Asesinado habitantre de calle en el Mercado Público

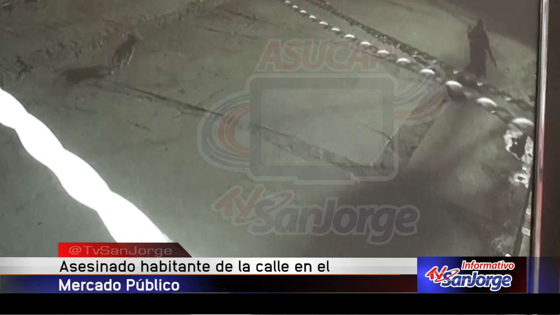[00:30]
luego el ciudadano intenta huir pero es alcanzado nuevamente por las balas al los sicarios dar la vuelta para continuar abriendo fuego contra el presunto consumidor de alucinógenos.